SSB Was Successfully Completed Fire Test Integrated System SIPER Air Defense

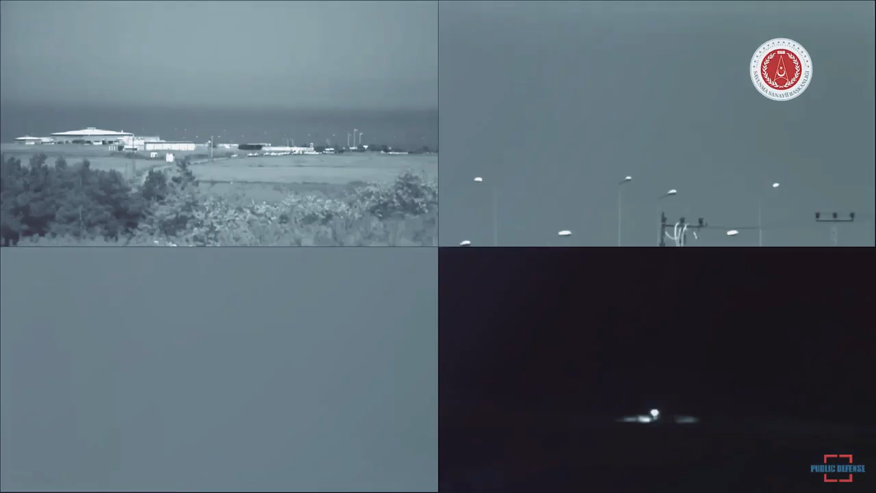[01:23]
During testing, the SIPR hit the target at an altitude of 26,000-plus feet from a distance of 90-plus kilometers.